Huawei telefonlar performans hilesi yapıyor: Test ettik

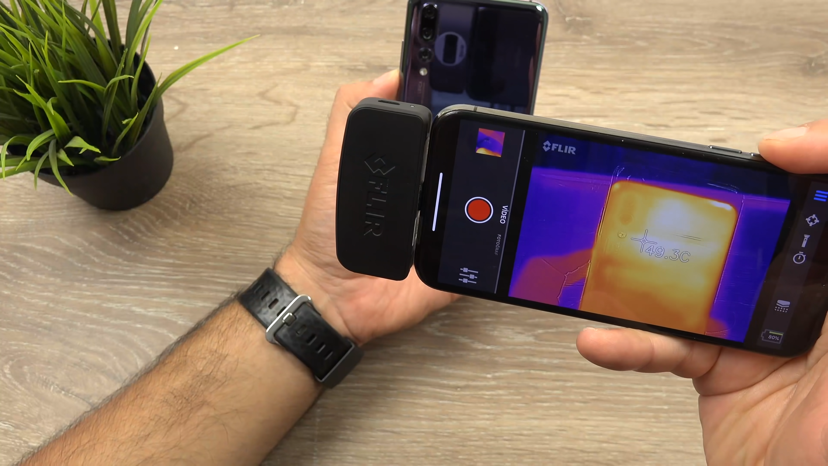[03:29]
On screen: spot 49.3°C
Telefonun üst kısmı neredeyse 50 derecelere ulaşmış durumda.
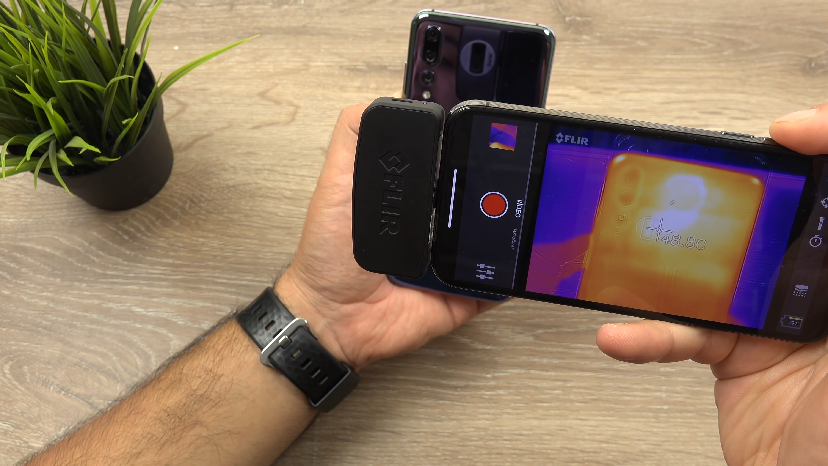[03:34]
Marketten indirdiğimiz, Play Store'dan çektiğimiz 3DMark çalıştırdığımızda telefonun arka tarafta ölçülebilen termal
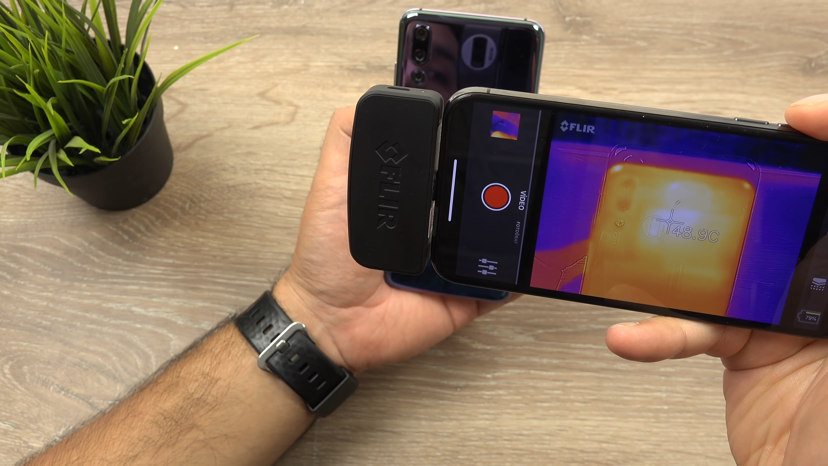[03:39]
durumu sıcaklık olarak bakıldığında 50 derece seviyesini görüyor.
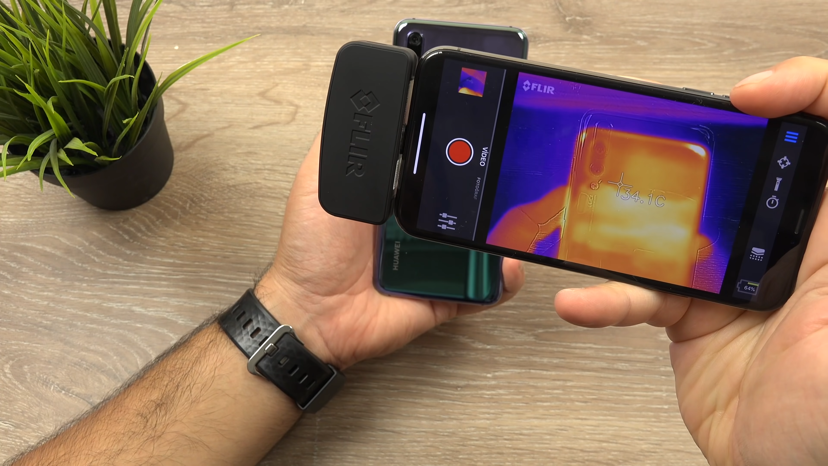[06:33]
Şu an siz de görüyorsunuz zaten. 40 derecelere kadar düşmüş durumda. Az önce 50 dereceleri görmüştük.